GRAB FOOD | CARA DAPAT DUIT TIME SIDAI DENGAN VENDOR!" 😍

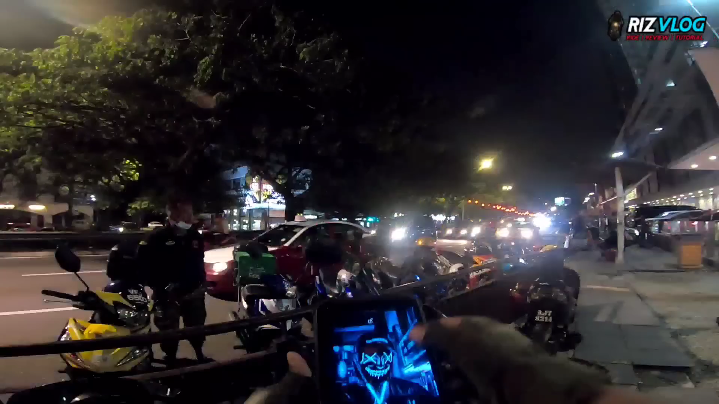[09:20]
Buka Waze biasa. Tekan Grab ni. Dan kita ni untuk aku buat split screen.
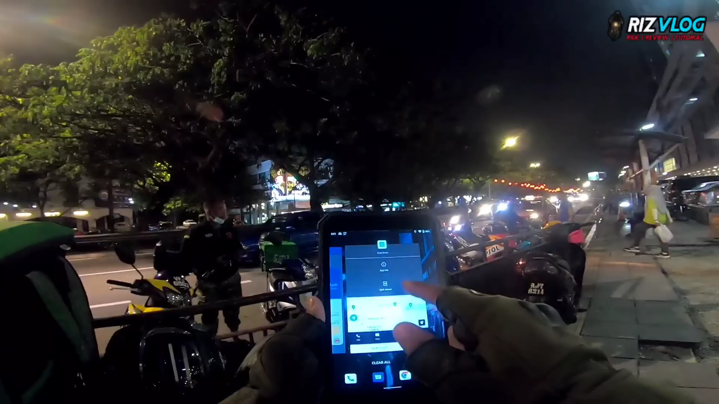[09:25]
Ni dan aku buka Waze lah. Atau aku boleh landscape.
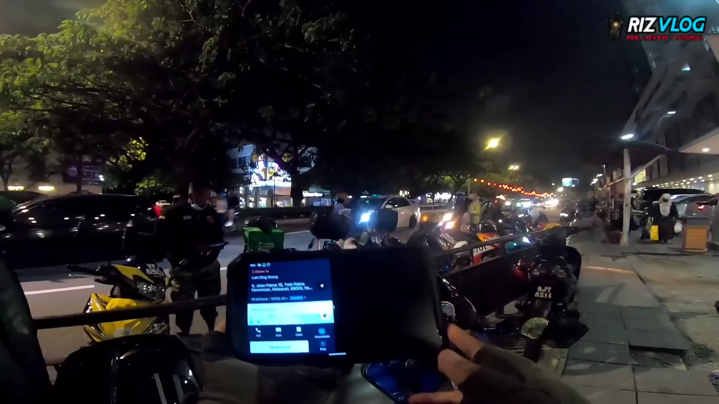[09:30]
Aku tekan ni, dia boleh pergi dekat Waze terus. Tu go.
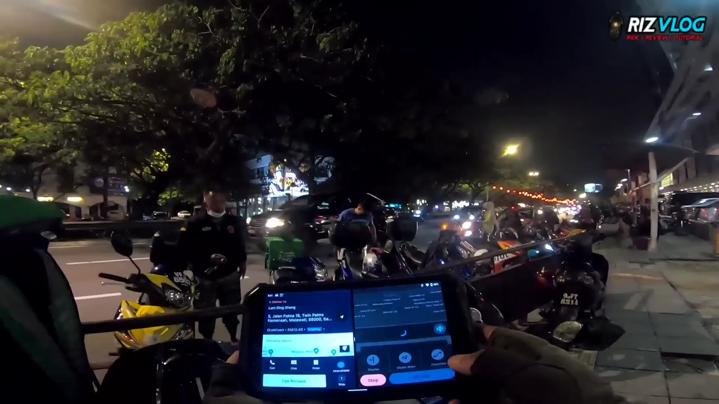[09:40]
Tu go. Okay. Senang kalau aku buat split screen kan.